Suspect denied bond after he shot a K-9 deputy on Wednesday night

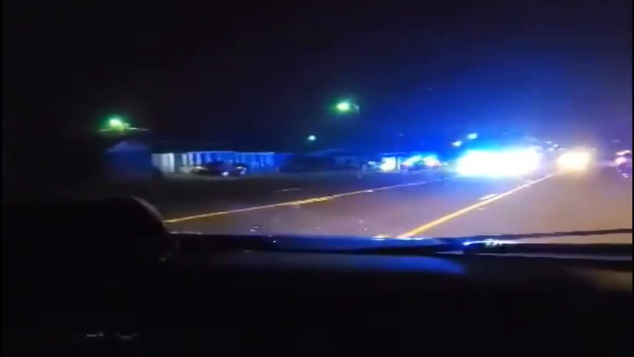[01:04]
And let's tell you about another shooting. This one out of Greenwood County. We know one person is in stable condition after being shot along this highway, Highway 291.